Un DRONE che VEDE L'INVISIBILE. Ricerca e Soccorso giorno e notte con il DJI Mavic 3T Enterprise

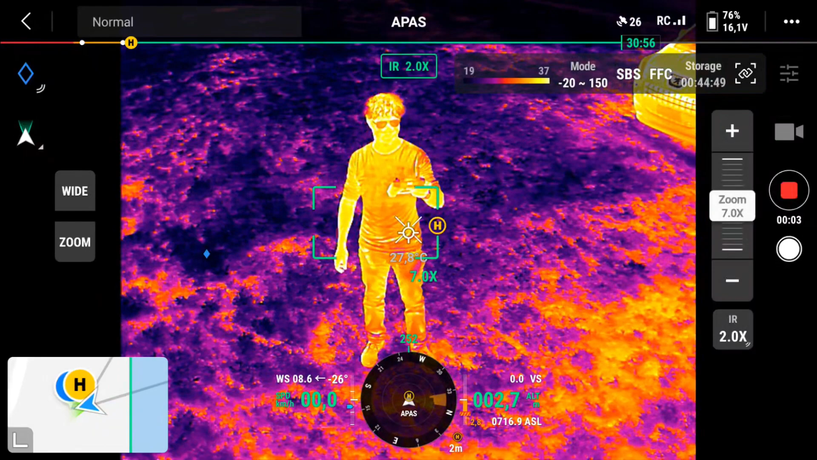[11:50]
incredibile ed eccomi qua adesso voglio provare se di giorno la camera termica riesce a individuare
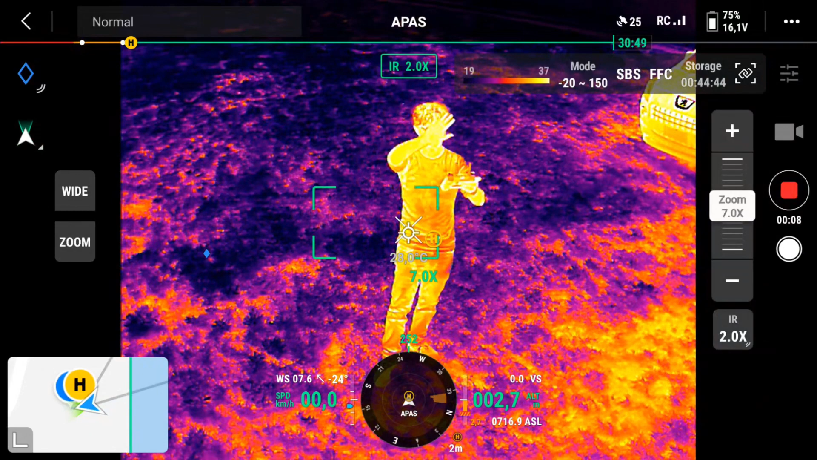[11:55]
bene una persona nel frattempo vi saluto ma non fate via perché la prova non è non
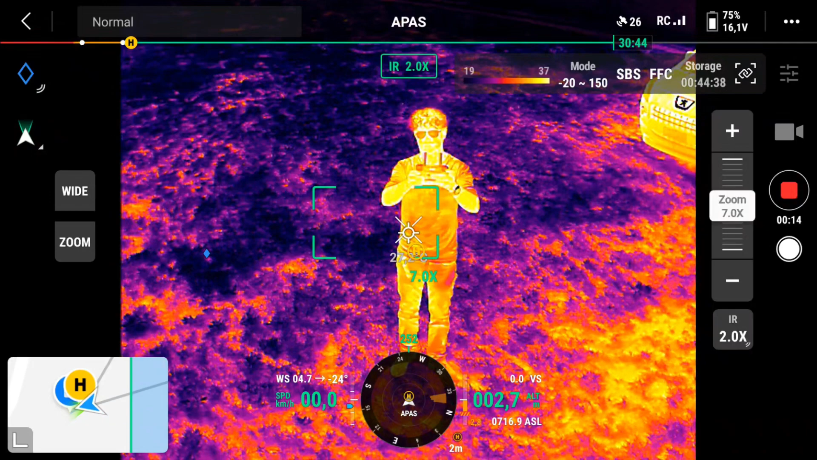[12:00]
è finita vediamo ancora questa parte il bip di sottofondo è dato dei sensori rilevamento ostacoli o
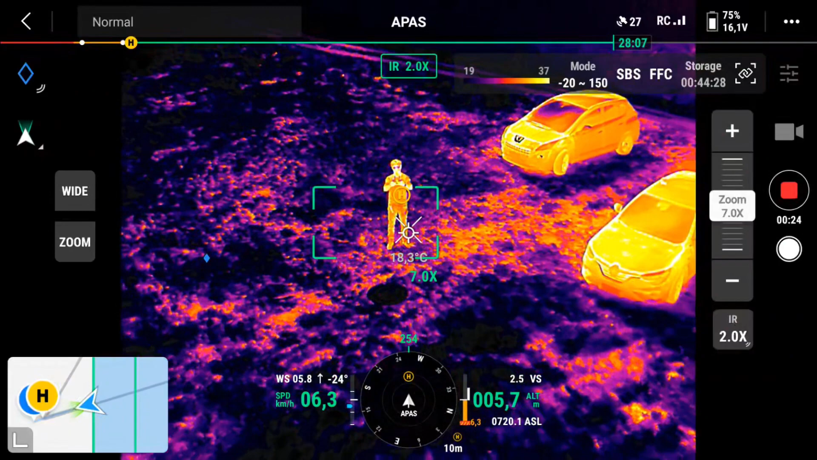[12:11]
On screen: spot 18.3°C
la pass attiva quindi rilevamento ed evitamento ostacoli
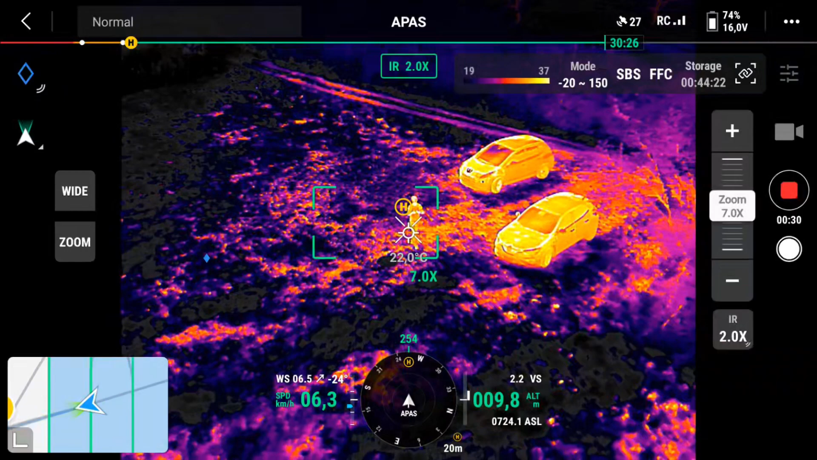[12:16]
On screen: spot 22.0°C
mi allontano ho settato manualmente la temperatura il range da 19 gradi a 37
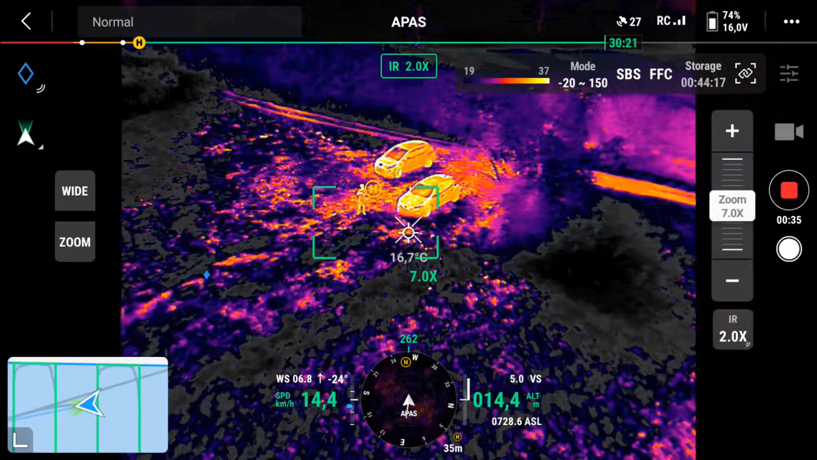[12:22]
On screen: spot 16.7°C
è una giornata di ottobre però ancora calda
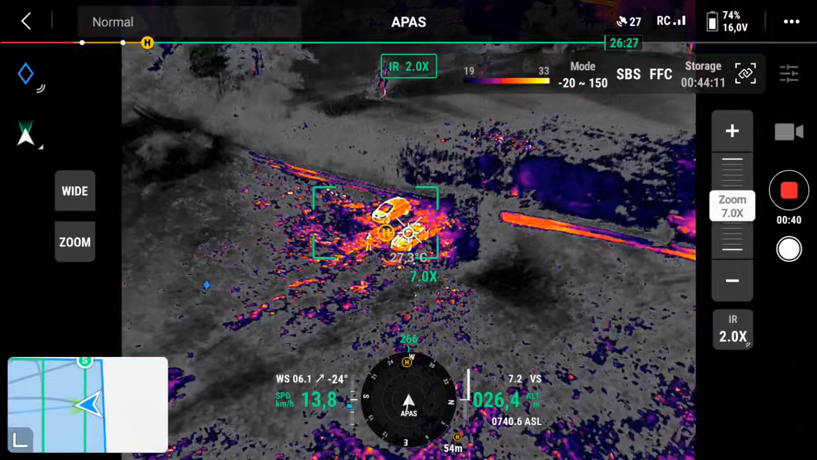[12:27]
infatti vicino a me il suolo è caldo quasi come la mia temperatura perché io ho i vestiti ovviamente e quindi mi confondo vedete è difficile rilevarmi in queste condizioni è una prova che ho voluto fare
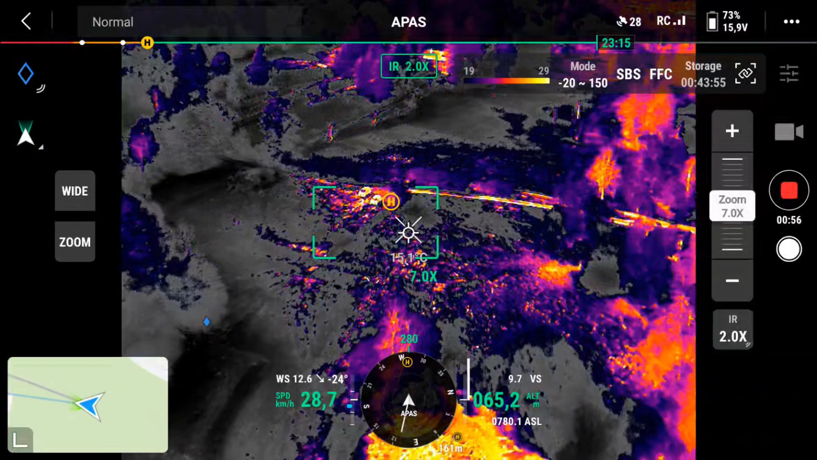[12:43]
mi sono allontanato apposta per vedere cosa riesce
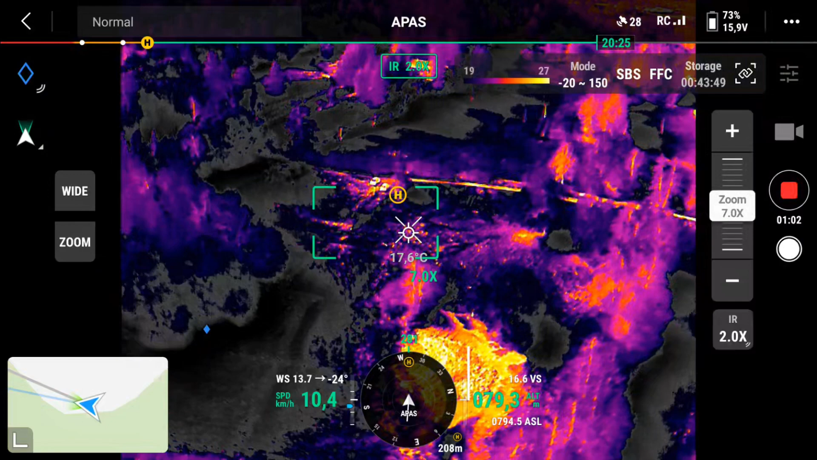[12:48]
On screen: spot 17.6°C
a fare questa termocamera come ho detto se non c'è abbastanza differenza di temperatura tra
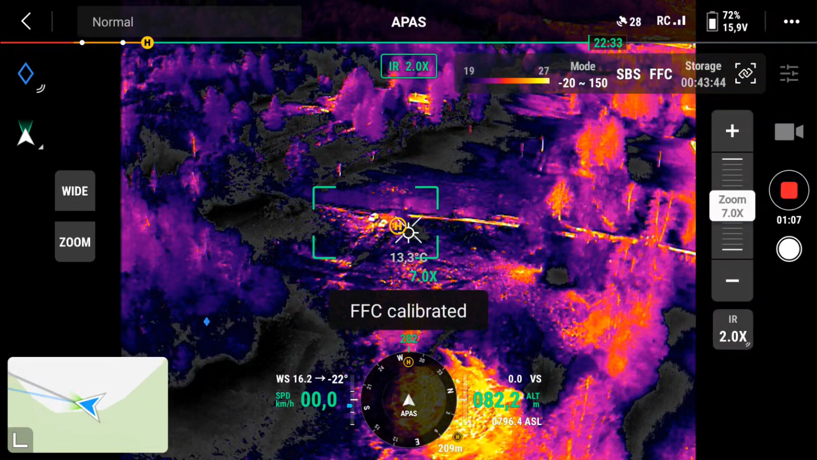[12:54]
On screen: spot 13.3°C
il mio corpo e l'ambiente circostante le
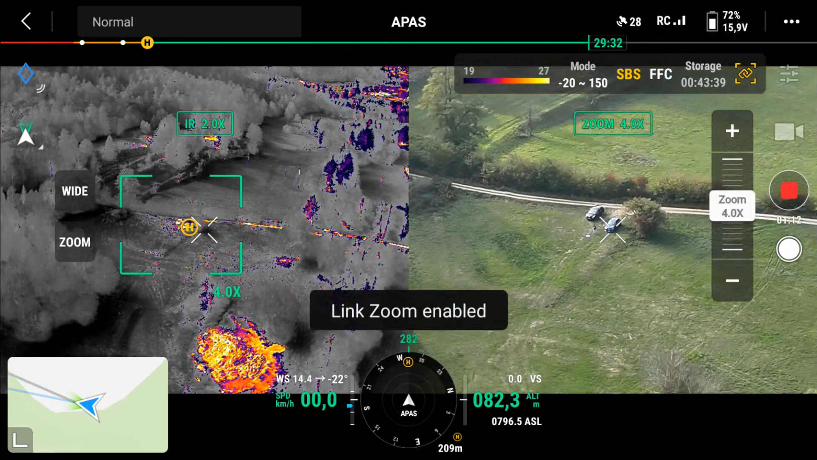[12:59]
cose si complicano si può avere un aiuto facendo la calibrazione
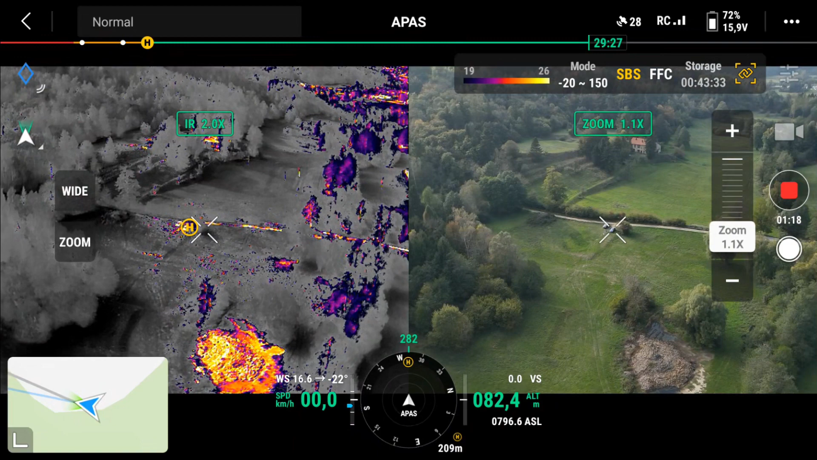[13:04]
ffc comunque vedete che se mi sposto
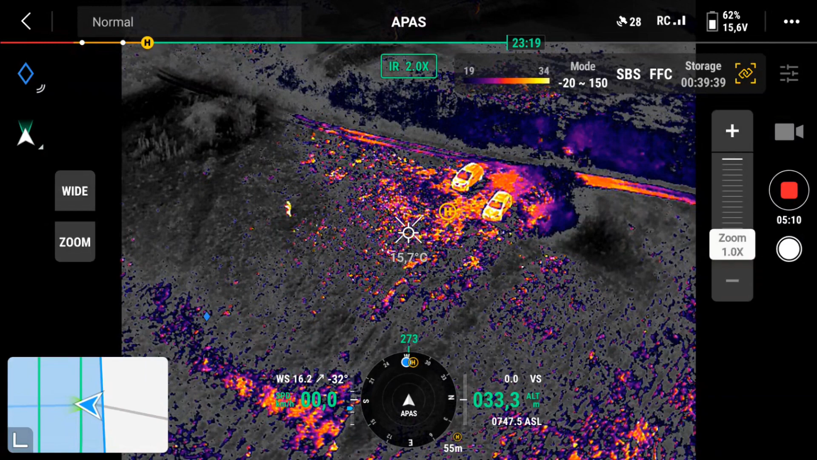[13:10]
vengo rilevato benissimo vediamo cosa succede se allontano il drone sono a 100 metri
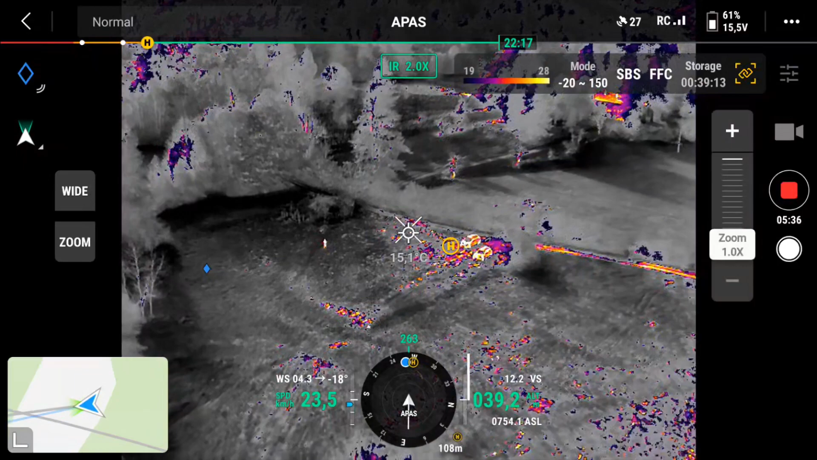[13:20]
e mi riesce ancora a rilevare vedete 138 metri e guardate sopra sta
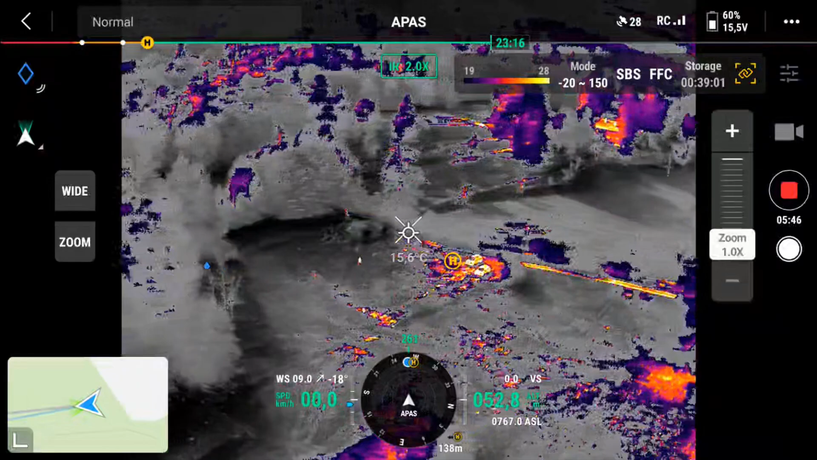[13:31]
On screen: spot 15.6°C
arrivando una persona sulla strada e l'ha rilevata allora
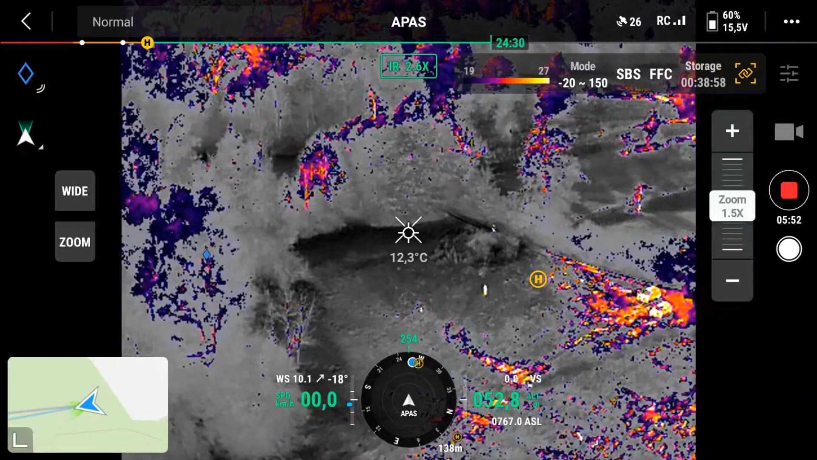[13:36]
On screen: spot 12.3°C
ingrandisco per vedere meglio switcho
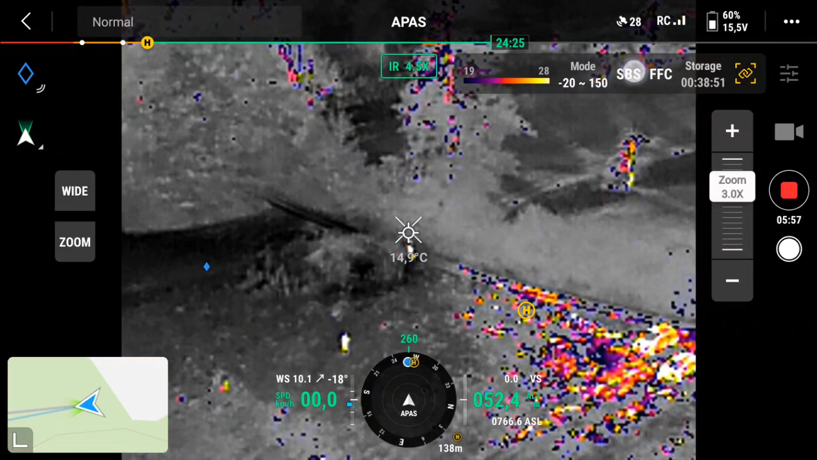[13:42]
anche sul visibile vedete che riesco a individuare
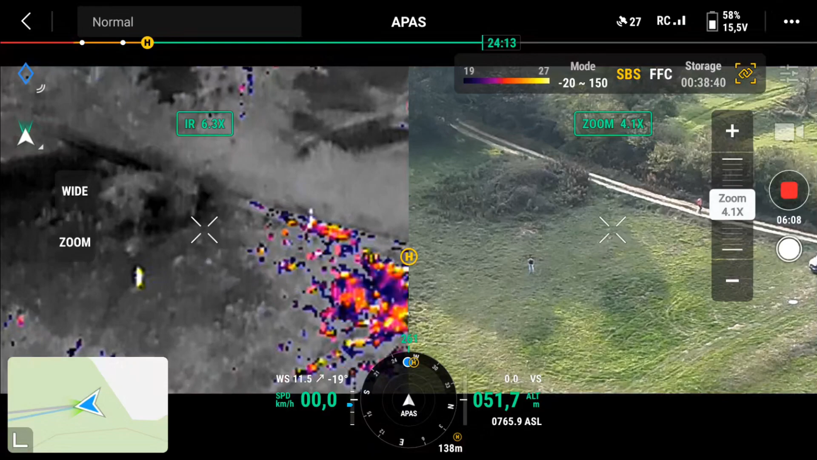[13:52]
la persona adesso sta entrando in un'isola di calore e
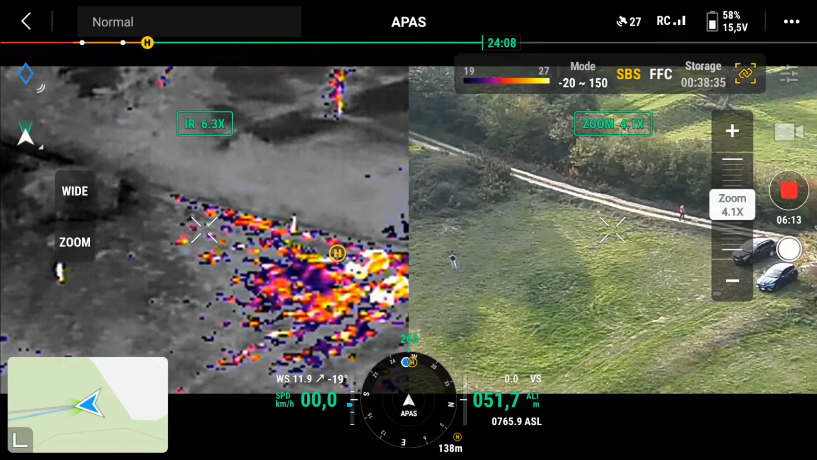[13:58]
quindi è più difficile rilevarla con la termocamera però devo